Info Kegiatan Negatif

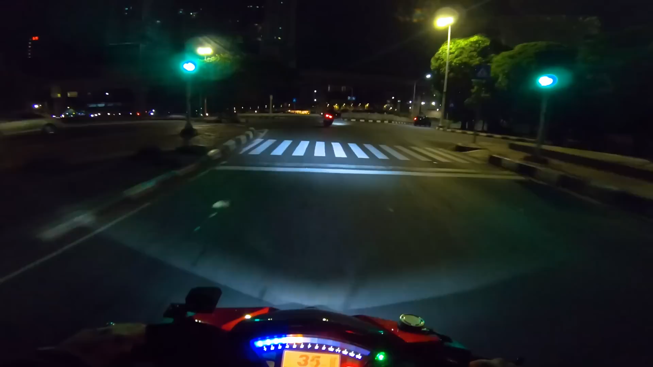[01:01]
Bener-bener udah lama banget gue nggak pernah NR ke BSD lagi. Jadi hari ini gue pengen NR ke BSD karena bosan juga ya guys. Ya walaupun di BSD juga sama aja sih, itu doang.
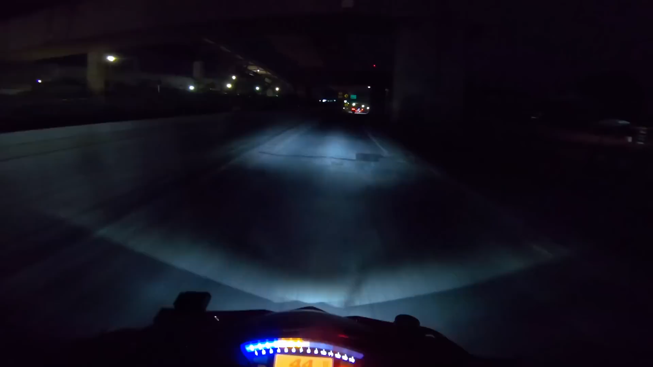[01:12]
Cuman bedanya ya nggak sesering kayak Jakarta gitu ya guys. Jadi GoPro 360 gue di motor ekspresi gue ya guys, di bawah Poyo nih. Jadi gue pengen ngetes doang nih kalau di posisi kayak gitu tuh view-nya kayak gimana, nanti bagus apa enggak. Soalnya nanti kebutuhannya untuk touring ya guys ke Sulawesi. Oke guys, jadi kita pengen mampir dulu ke Pertamina karena ada si Aymar tadi pengen ngisi bensin di sini dia.
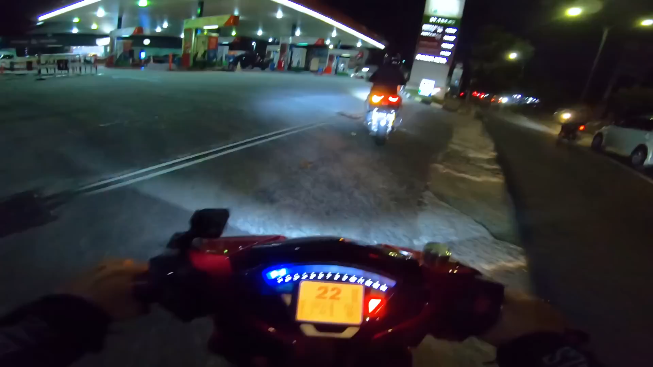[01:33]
Kalau ngisi bensin selalu sel ya guys, Nitro Plus. Itu anjuran dari Mas Ano juga. Jadi gue ikutin dari arahan Mas Ano aja.
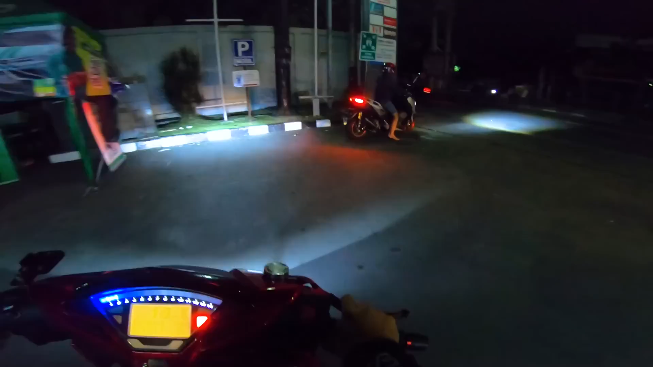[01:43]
Wah, ini mah samlong banget ini. Thailand banget ini. Lu mountingnya berapa Pak? Berapa? Berapa cm mountingnya? Mountingnya berapa cm? 9. 9. Wah, gila lu.
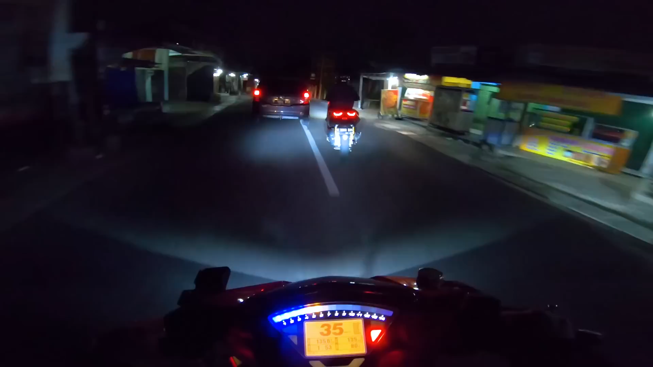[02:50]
Kalau ke BSD itu sebenarnya treknya enak guys, mulusnya tuh banyak banget ya. Cuman yang bikin gua males tuh kalau di arah BSD itu ini gelap doang, dan di jalan yang utamanya itu ngeri banget, itu banyak puter balikan, udah gitu gelap banget. Jadi kalau speeding di situ ya hati-hati aja sih, lihat kanan kiri. Oh ya guys, btw lagi di bulan puasa, kenapa ya razia banyak banget nih di mana-mana, nggak cuma di daerah Jakarta, cuman di daerah-daerah lain juga banyak nih, kayak di Jogja, Bandung, Bogor, Medan, itu hampir semua ya guys, rata.
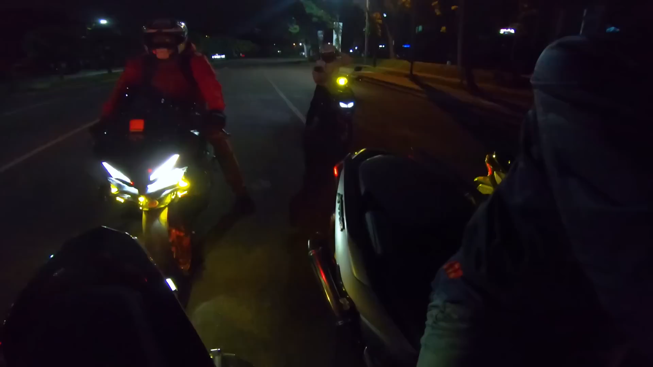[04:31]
Mana? Siapa, Boyo? Siapa? Si Gerald. Mau kemana lu? Mau kemana? BSD. Hah? BSD. Sorry. Ada teman gue nih, si Gerald. Teman lama gue. Aduh guys, sulit banget kalau ngomong di atas motor, kerawat bising, udah gitu pakai helm full face, udah kelar deh. Pasti hahaha doang.
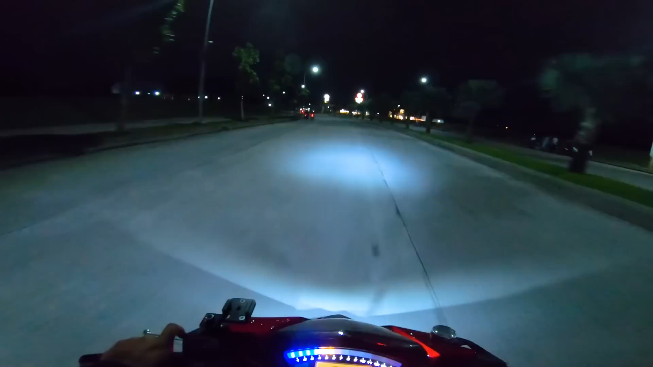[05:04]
Nah, kalau di daerah sini tuh kalau sore tuh banyak banget guys anak-anak motor juga pada nongkrong. Cuman kalau sore gitu atau maghrib gitu masih sering dibubarin sama security ya guys di daerah sini. Kalau malam tuh sebenarnya juga masih sih dibubarin, kadang juga ditanya-tanyain sama polisi gitu surat-suratnya kalau lagi apes. Kalau lagi nggak bawa surat mah diangkut guys, bisa dikandangin. Ya saran dari gue kalau kalian mau kemana pun itu jangan lupa untuk selalu bawa STNK ya guys, walaupun cuma pengen nongkrong dekat-dekat rumah doang.
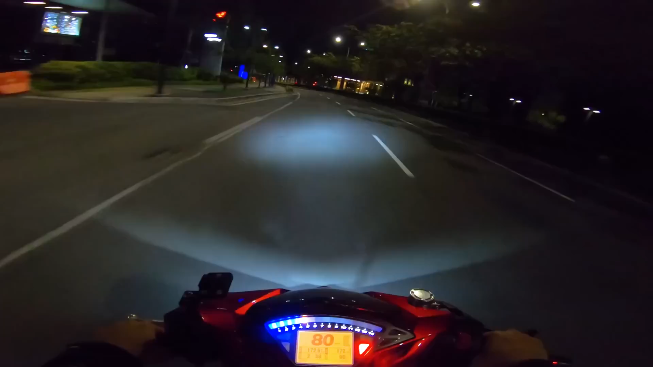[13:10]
Ngeri guys, di sini mah agak belok soalnya. Beloknya kayak ular gitu lagi kanan kiri. Asli, serem banget. Eh, tadi gue pengen ke tempat itu dulu tuh.